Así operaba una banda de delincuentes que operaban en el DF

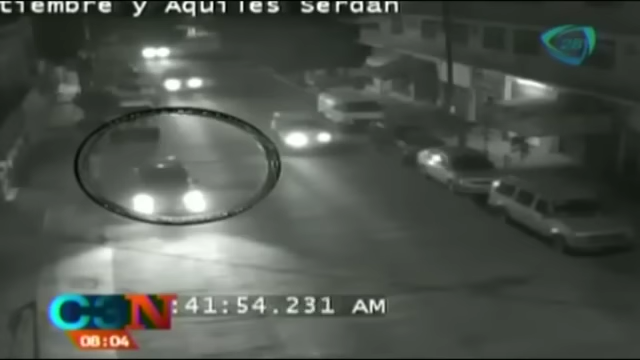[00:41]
Segundos después, posteriormente se observa a una patrulla y se estaciona al lado del vehículo tipo sedán, con quienes al parecer cruzan algunas palabras.